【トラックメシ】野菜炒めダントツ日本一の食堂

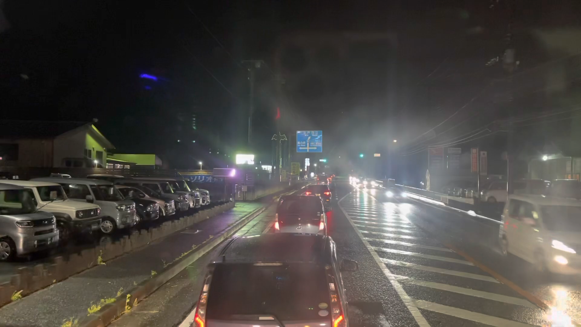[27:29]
白樺食堂行ってね、ぜひ野菜炒め食べてほしいなと思います。
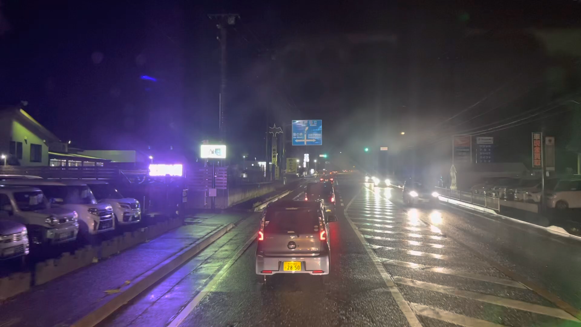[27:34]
はい、はい、そんなわけでね、陸前浜街道6号線は南向き、神栖向けモービル。
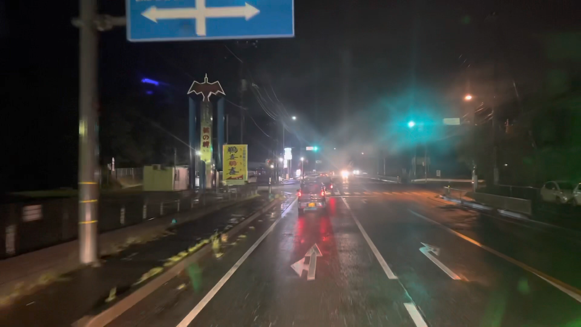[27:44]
そんなわけでね、今週も水曜日週中モービル、はい、じゃあ残りつながる皆さんよろしくですよ言うてね、足元悪い中、よいしょ、チャージ完了。 リスター言うてね。お、かっこいいな。お、角ホグついてるやんか。箱文字もかっこいいし、遮光灯と、なんか遮光灯等間隔かっこいいな、後ろ。